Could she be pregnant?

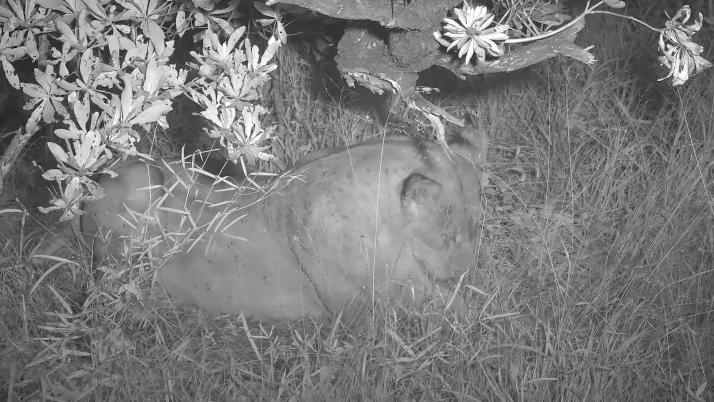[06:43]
it's much cooler now i've put my jacket on maybe she's taking the temperature as a cue not only temperature but also light as a cue for when to get moving
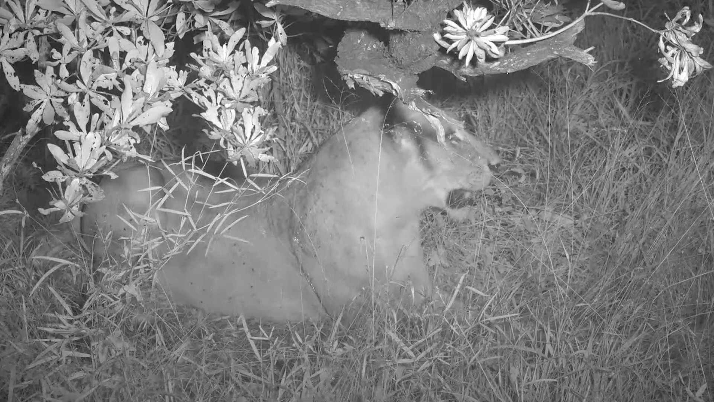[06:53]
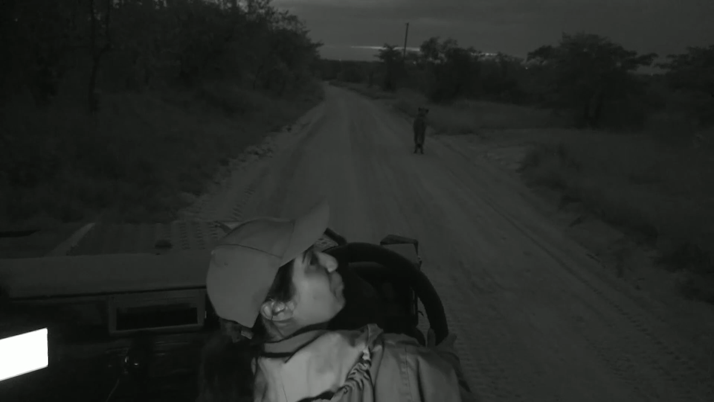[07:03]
our lioness is on the move she's just heard something i thought she might contact a call
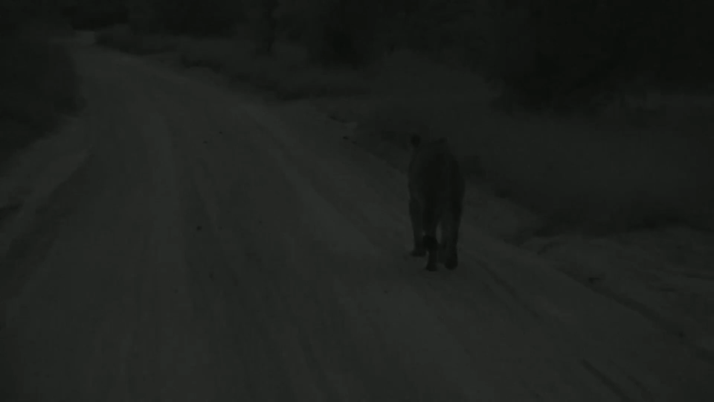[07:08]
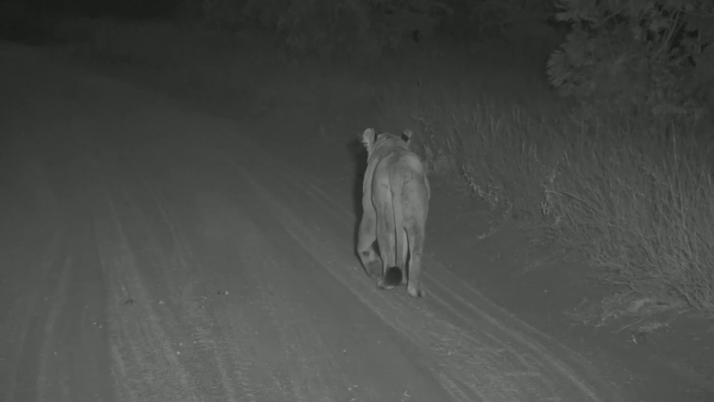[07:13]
now when i saw her the other day yesterday morning she looked a lot bigger than this she could see that baby swinging out from side to side it's probably a food baby
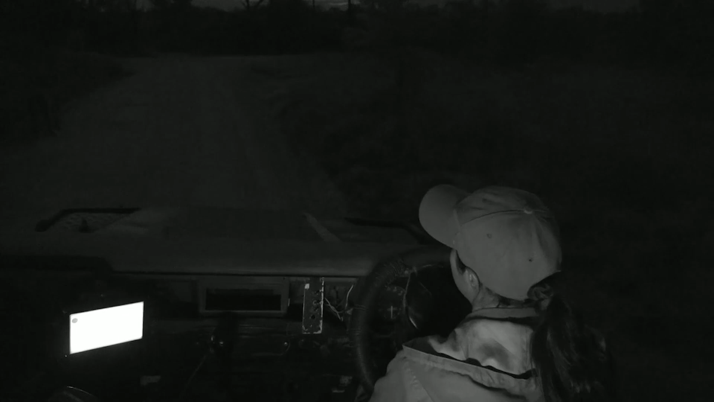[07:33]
she should be with her pride i'm actually not sure how she got separated but she's been separated for quite a bit now but she's been contact calling so
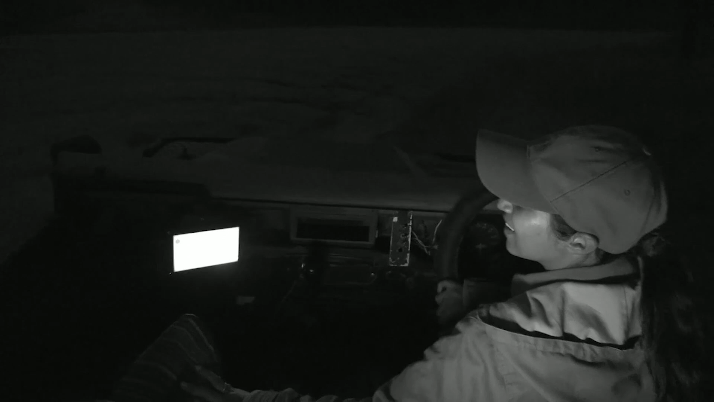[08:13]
oh goodness and she's turning completely i thought she was going to go off to my right here but she's going down there which means that we're still not going to be able to see her face she is well and truly out of any way we could move to get a bit of you now so we're just gonna have to watch her walk away
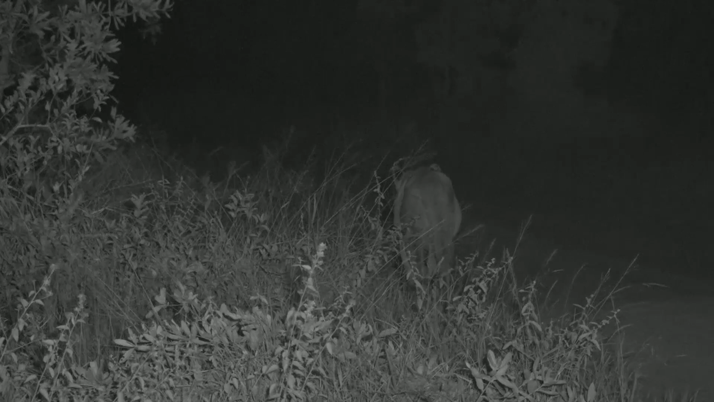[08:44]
holding her secrets as to why she's separated what's in her belly all those secrets walk away with her slip away into the darkness like she is into the night for me the night is still a mystery not in the bush
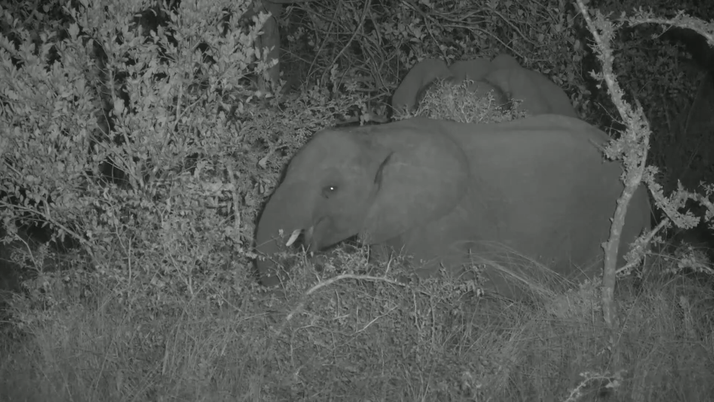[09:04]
can only know you can only know where the light is you know for us at least so it's still a bit of a mystery i